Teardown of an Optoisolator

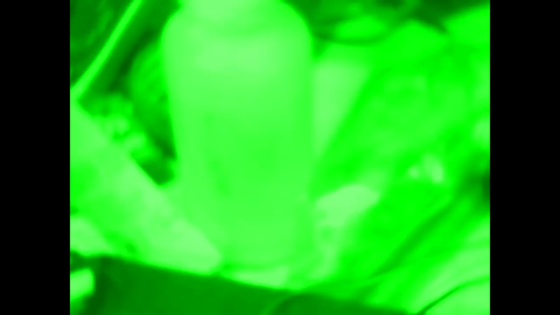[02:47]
So here's a rather ghostly image. It's coming from a camera which is responding to both visible light and to a near infrared.
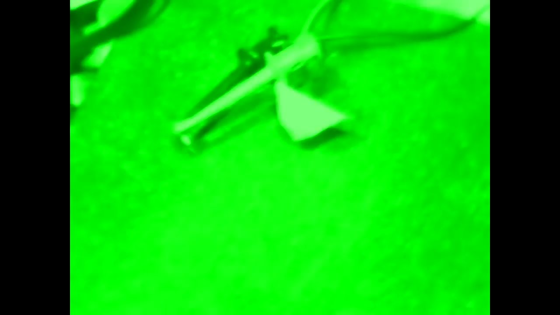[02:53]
And if I just go back and cycle my power supply again we can see indeed there's a light coming from the assembly. This makes sense. I suspect that slightly opaque epoxy actually passes infrared fairly easily compared to visible light.
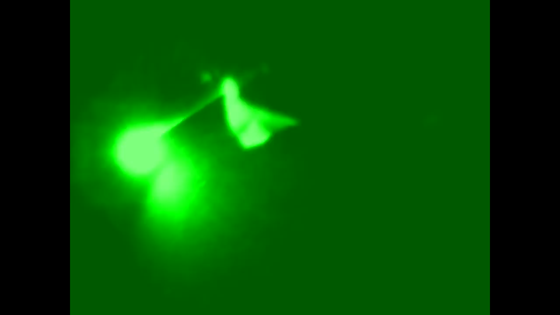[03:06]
And here if I just turn the lights off in my room entirely I can prove to myself that indeed it's near infrared.